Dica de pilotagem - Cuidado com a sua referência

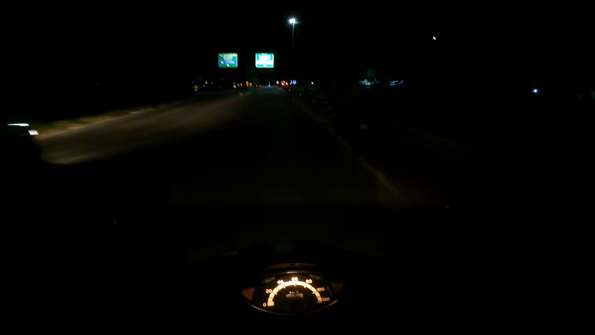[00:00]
Fala gurizada, tudo certo? Tudo na paz com vocês? Olha aí, rave? Baladinha? Não, aqui o Ministério da Saúde adverte se você tem algum problema de convulsão, fecha esse vídeo agora mesmo, senão você vai ter problemas. Eu não sei se a câmera vai pegar como os meus olhos estão pegando, mas eu fico tonto nessa luz aqui.